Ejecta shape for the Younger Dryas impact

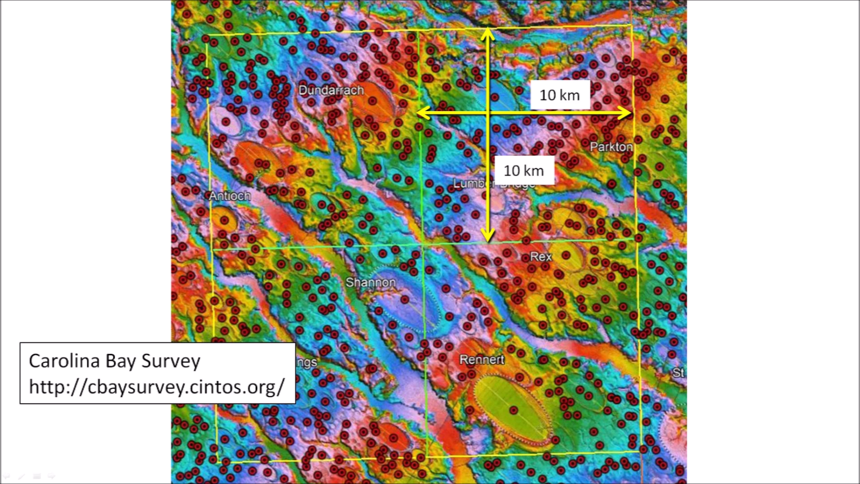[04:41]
It is an area with many Carolina Bays examined and catalogued by Michael Davias and marked with red dots. Each of the four squares measures 10 km on each side and has an area of 100 km2.